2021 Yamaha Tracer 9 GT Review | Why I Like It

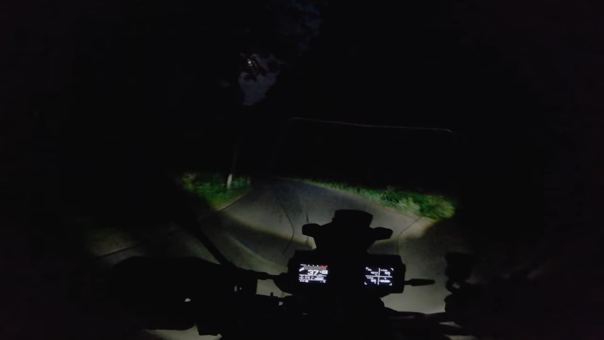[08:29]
The lighting solution on the new Tracer 9 leaves a lot to be desired. It will get you home, but slowly. The low beam is nowhere near powerful enough to make you feel confident riding at night,
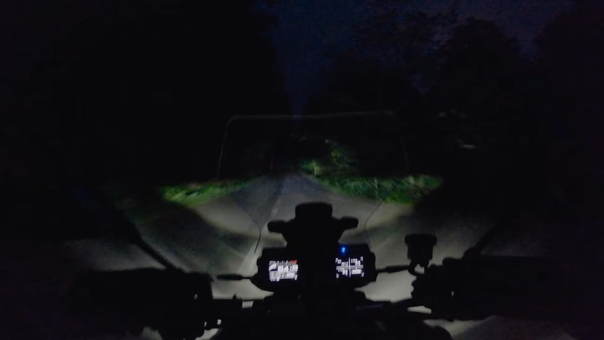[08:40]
and the cornering lights, while on paper, they are there. They are extremely dim and light up too far of an angle. I'm not interested to see what I've already passed, so, uh, not very useful. All right, as usual, you guys have sent in some questions about it.